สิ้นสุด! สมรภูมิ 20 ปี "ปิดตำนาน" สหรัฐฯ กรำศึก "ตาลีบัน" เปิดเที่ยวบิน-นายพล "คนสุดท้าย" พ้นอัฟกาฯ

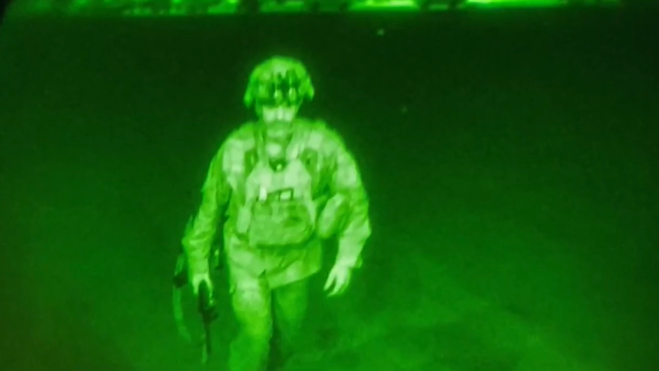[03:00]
และนี่คือภาพในท่าหารคนสุดท้ายของสารัฐท์ที่ออกจากอัพการิสธานคือพลตี Chris
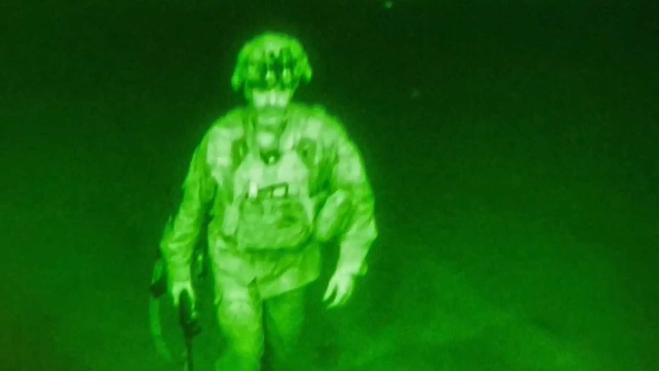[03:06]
โดนัทหิวพวกมัชาการกลองบิรด 82 ซึ่งเป็นคนสุดท้ายที่เดินขึ้นเครื่องบิรด 47 เทียวบินสุดท้ายของสารัฐท์ที่ออกจากสนามบินนาชาติ ฮมิดคาไซเมื่อเวลา 23.